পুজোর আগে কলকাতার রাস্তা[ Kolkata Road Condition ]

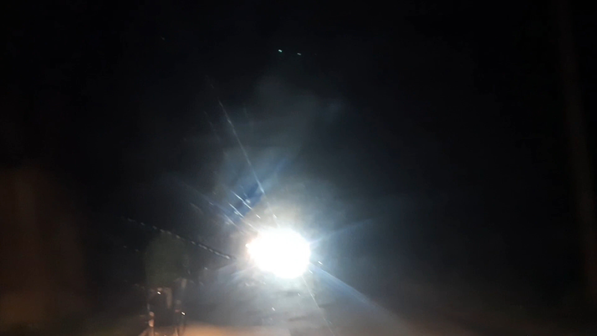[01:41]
প্রত্যেকবার আমরা সোসাইটি থেকে বেরিয়ে ডান দিক দিয়ে কলকাতায় যাই চোকা হয়ে, এবার যাচ্ছি বাঁ দিক দিয়ে, কারণ ডান দিকের ওই রাস্তাটা না প্রচণ্ড ভিড় হয়।
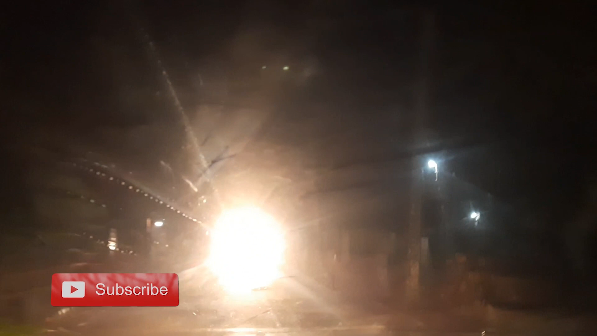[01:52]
তোমরা তো হয়তো কয়েকবার, আমার কাচের অবস্থা কিন্তু খুব খারাপ, কেউ কিছু মনে করো না, ধোয়াই বারবার কিন্তু কি হয় ওই পার্টিকলস জমে জমে এটা হয়েই যায়।
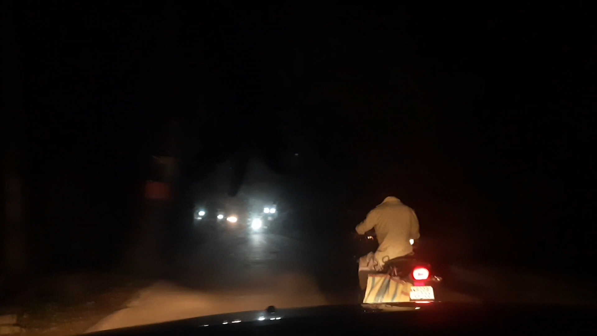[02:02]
সো যাই হোক, এই রাস্তাটা দিয়ে যাচ্ছি, এটাই রাস্তা, ঠিক আছে জামজট কি হবে না হবে কিছু জানা নেই, কিন্তু ওই দিকে ডান দিকে রাস্তাটা দিয়ে গেলে কিন্তু খুবই ভিড় হয়।
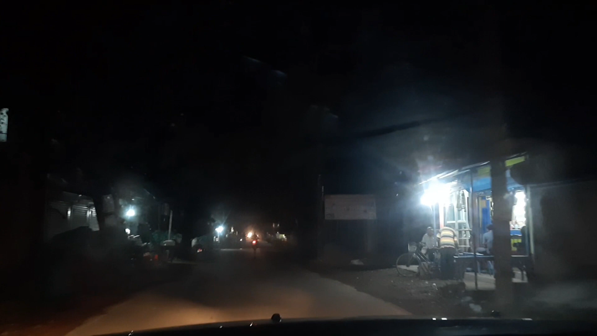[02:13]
সো চলো আজকে এদিক দিয়ে যাই, দেখি ভিড় হয় কি না হয় বা রাস্তা কি ভালো বা খারাপ।
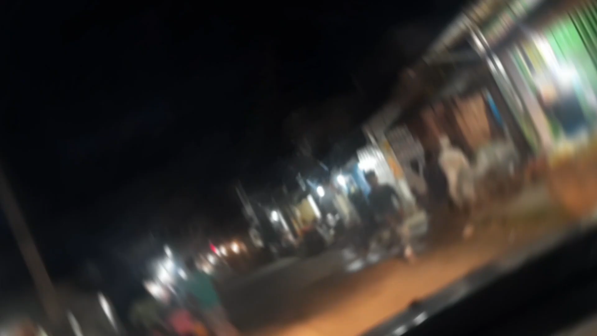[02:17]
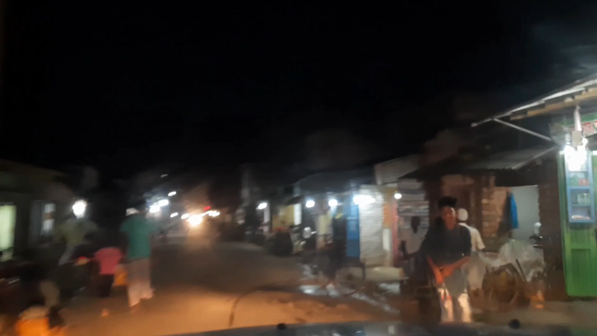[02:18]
দেখো এইদিকে কিন্তু রাস্তাটা, মানে যদি রাস্তার কথা বলো, রাস্তাটা ভালো, বেশ ঢালাই করা সুন্দর রাস্তা,
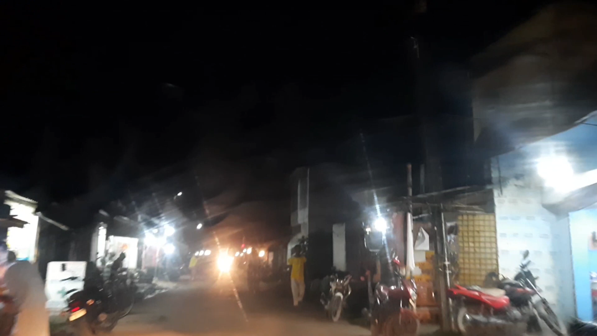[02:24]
ওইদিকের মতো ভাঙাচোরা নয়, আর জ্যামও সেরম নেই,